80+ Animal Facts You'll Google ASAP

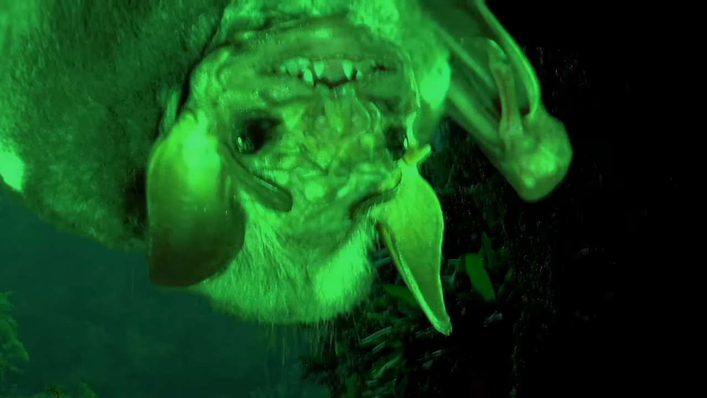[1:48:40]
Ah, don't scream. You'll scare it away. It's a perfectly harmless, wrinkle-faced bat. And it isn't interested in you.